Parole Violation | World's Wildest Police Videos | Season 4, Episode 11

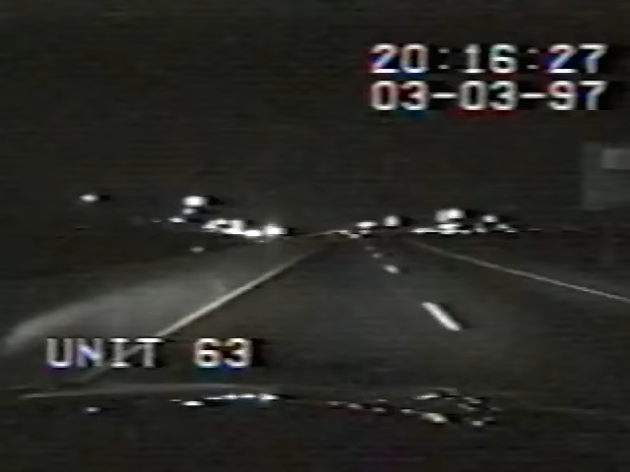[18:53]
Allen, Texas. Some people believe that being in a large vehicle is safer in an accident. But if a driver is intoxicated, a bigger vehicle is every bit as deadly as a small one. The driver of this pickup is drunk and feeling like he owns the road.